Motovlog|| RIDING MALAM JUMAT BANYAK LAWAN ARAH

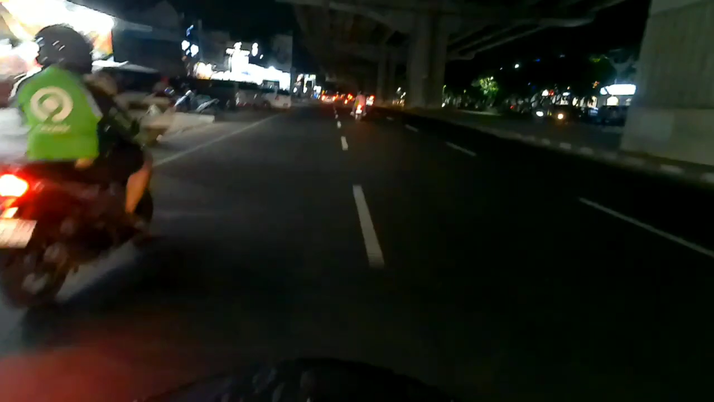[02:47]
Jalan Trans Yogi. Oke, gue ulangi, maaf ya, geng, kalau agak sedikit gelap.
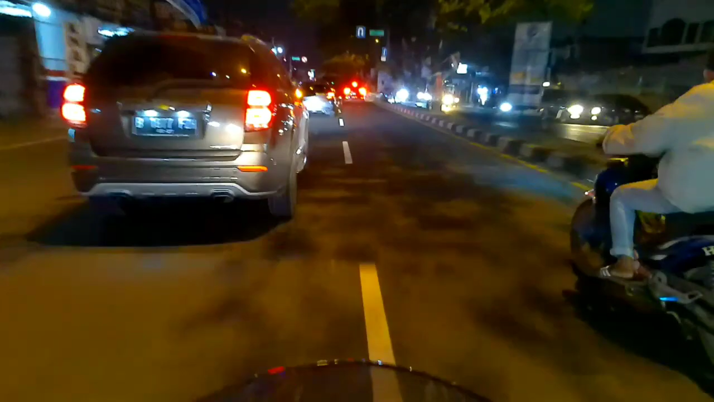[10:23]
Bau jamet kayak depan. Mobil. Asli. Jalan Tres Yogi enggak ada yang menarik, geng. Kita cari ke tempat lain aja, geng. Oke, geng, gua skip dulu ya, geng, videonya.